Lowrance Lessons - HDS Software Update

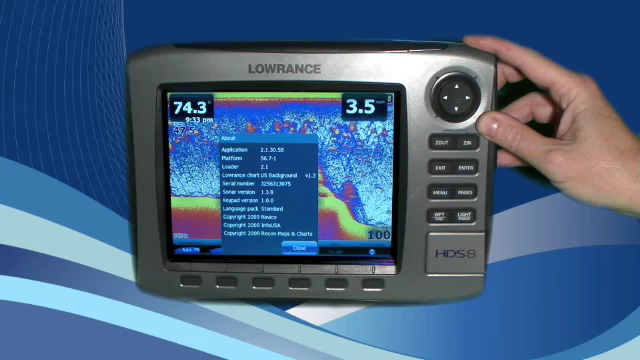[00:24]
You will then be presented with a screen that shows you the version of software you are running. The next step is to take an empty SD card and place it into your SD card reader attached to your computer.
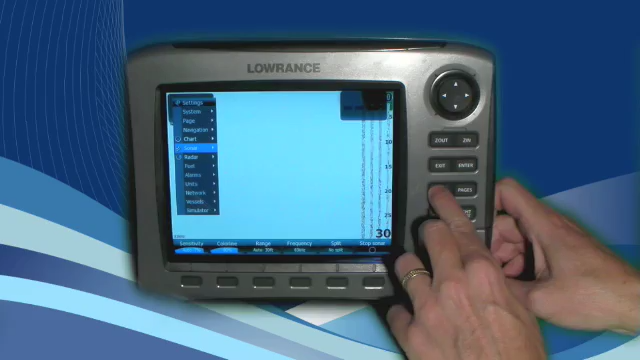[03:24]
Press the menu key twice cursor up to system and then all the way down to about and press enter.